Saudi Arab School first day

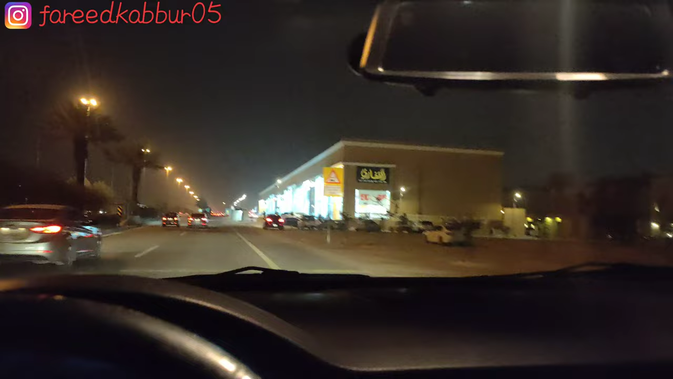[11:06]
रहा हूं अभी यह तरीक सलमान है मैं खिद्मे में हो साइड में हूँ अभी उदर
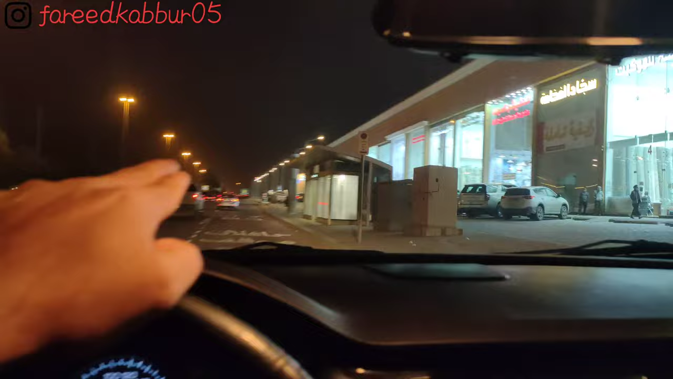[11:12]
आगे जाके एक सिगनल आता है सिगनल से यूटर मार के फिर वपत यूटर मारने में सिगनल नहीं लगता है यह मैंने यूटर मार दिया अब जा रहा हूं घर के तरफ एकदम घर पर चलके मिलते हैं अभी आज